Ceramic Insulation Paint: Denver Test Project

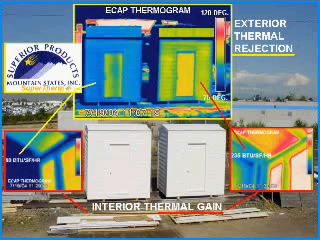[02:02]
the building coated with the supertherm product obviously outperforms the standard constructed building. The energy flow analysis clearly indicated that it takes 30% less energy to heat or cool the building coated with the supertherm product.